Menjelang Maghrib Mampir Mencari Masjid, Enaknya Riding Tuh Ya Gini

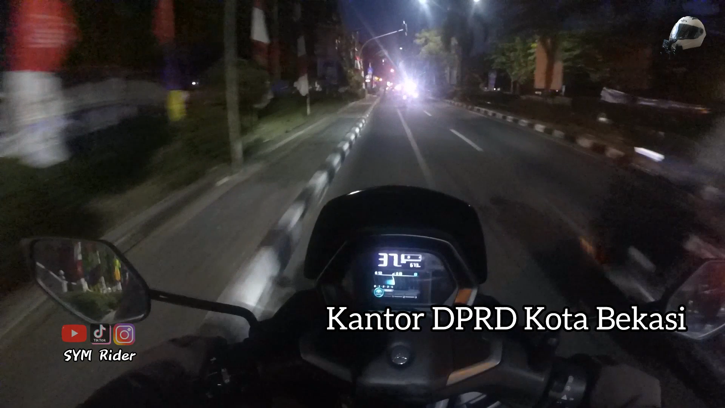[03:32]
Kantor apakah ini Nah ini gue masuk sini Ini enak banget nih Jadi masjid ini Masjid umum juga Ya Tuh kan Tuh ya kan Kantor apa tuh